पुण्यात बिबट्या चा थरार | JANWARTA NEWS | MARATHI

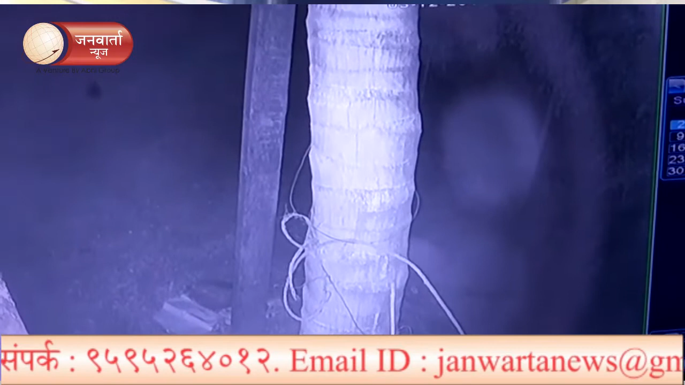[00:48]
चांडोली एतिल थोरतां चा घराजावण तो आला होता शेजार इस वीड भट्टी ही हाई याज ठीका नी
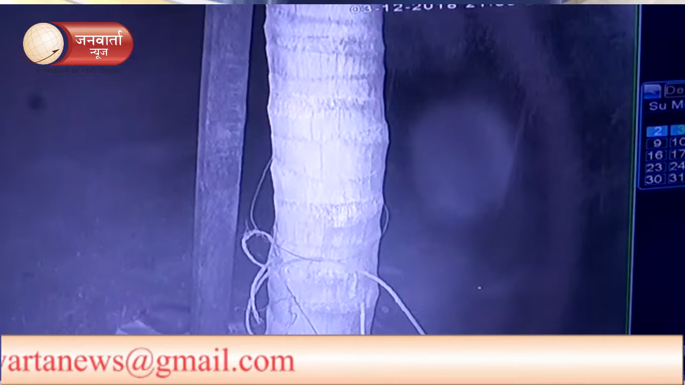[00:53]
आकरा अक्टोंबर चा मध्यरातरी आलेला बिप्टे आही सीसी टीवे त कई जाला होता तेव आप आड़ी कुत्रा धाउन अले बिप्टे ने पढ़ काड़ा चे सीसी टीवे दिसुनेता है इते बिप्टे चा वावर वारनवर आड़रत असले ने